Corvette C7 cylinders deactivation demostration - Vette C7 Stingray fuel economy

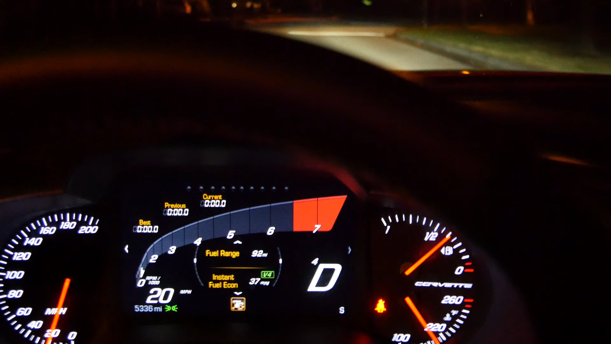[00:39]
in green by 37 now again V8 when the speed is lowers